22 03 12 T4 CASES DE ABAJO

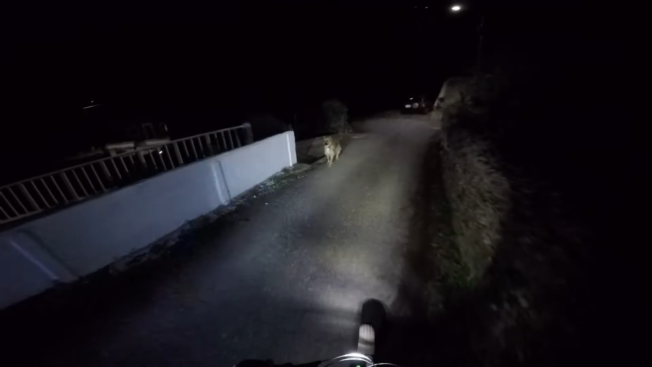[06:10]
Toma. ¡Qué librada acabo de tener contigo, Manuel! Ah, ¿para qué vas a dejar sitio? ¿Vais pegados? Ojo a este calellón que resbala, ¿eh? Ojo con el calellón, ¿eh? Que resbala bastante.